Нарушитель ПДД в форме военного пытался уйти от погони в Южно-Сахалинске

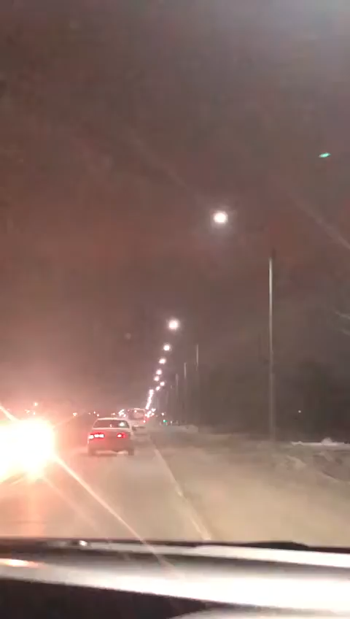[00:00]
все вот они прям сейчас уже скоро соприкоснулся с экипажем буквально 100 метров 150 он по обочине как-то едет наполовину а метров 100 до вас осталось
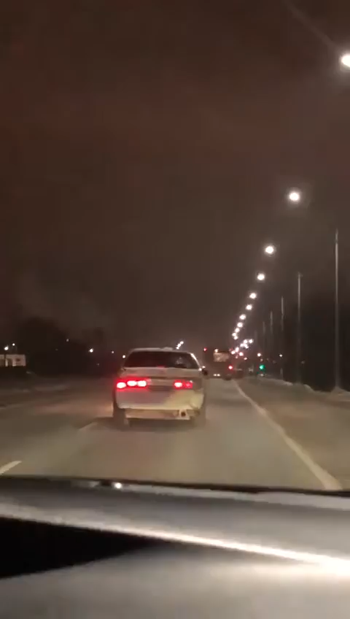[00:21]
да вот он уже видно экипаж ой чуть не врезается ну вот они сейчас его примут он не останавливается тормозит нет все уехал